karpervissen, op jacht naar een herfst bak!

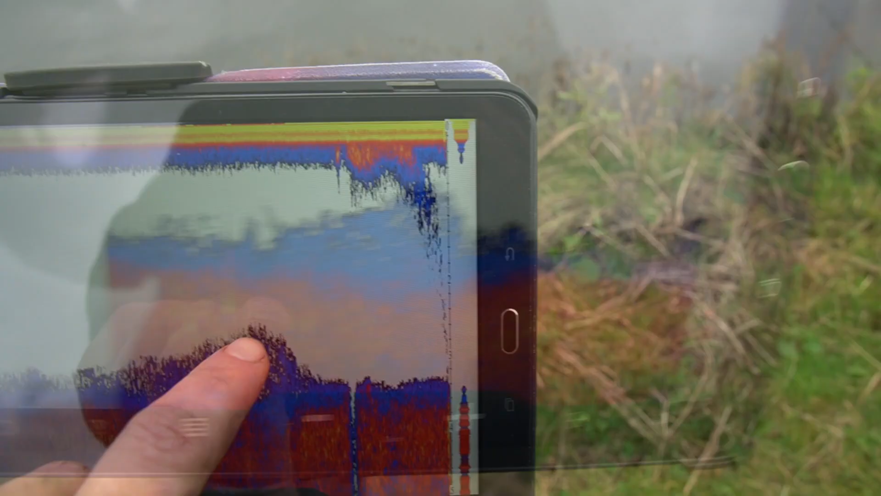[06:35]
Dit is de voorkant van de kleibeelt vanaf hier gezien. En hier ligt mijn aas.
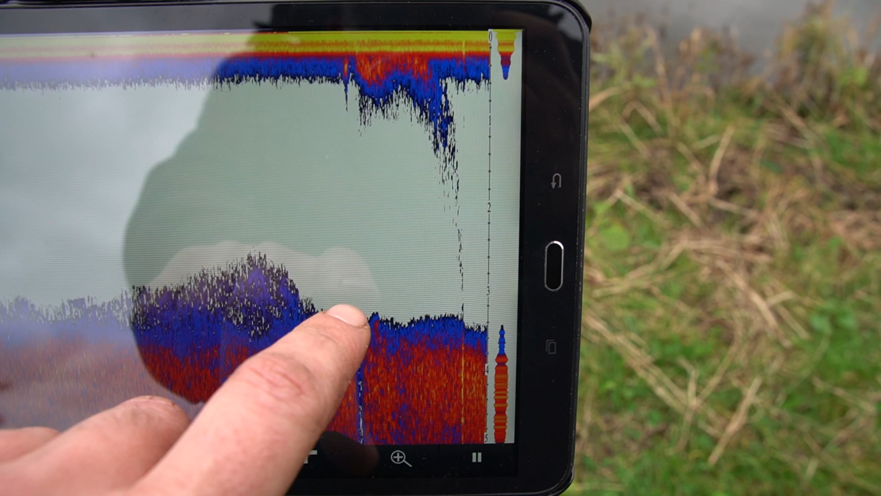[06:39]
Dus er vooraan. Dus hopen dat hij er niet omheen zwemt.
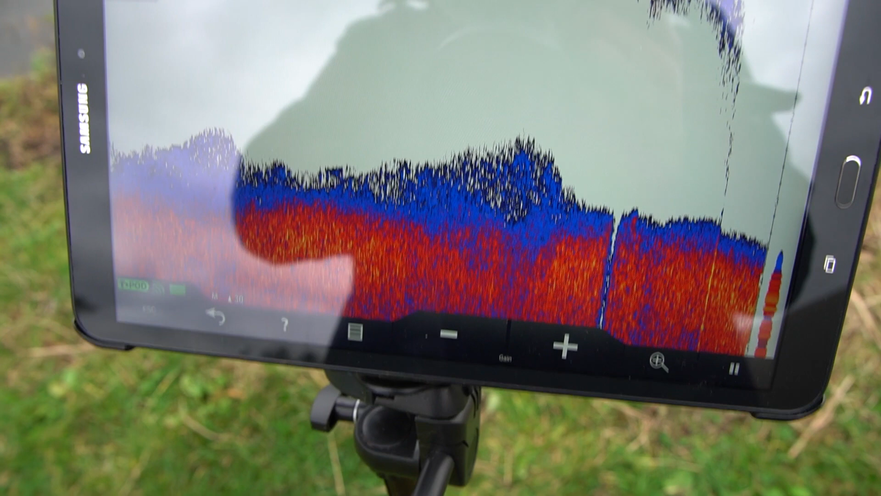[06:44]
En aanbeekt. En daar bovenin zie je mijn voer naar beneden komen. Dit. Dit is allemaal wat aas. Wat pelletjes.